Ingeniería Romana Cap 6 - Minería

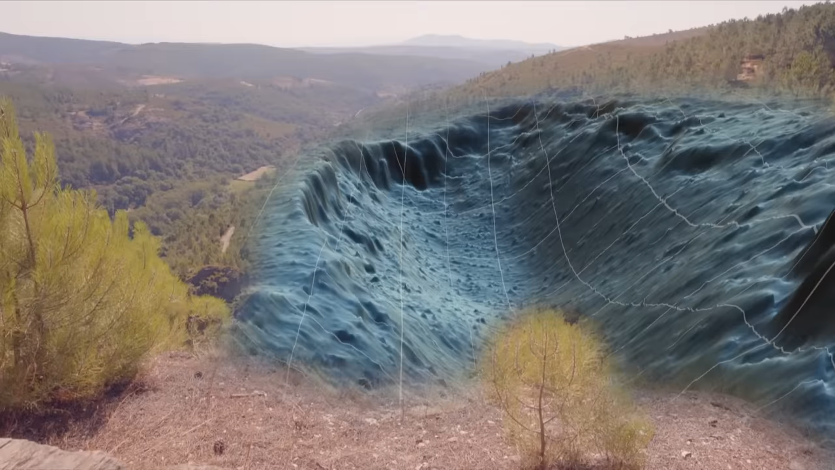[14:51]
es el hueco que se crea al retirar el material y por lo tanto el lugar de avance de la explotación minera.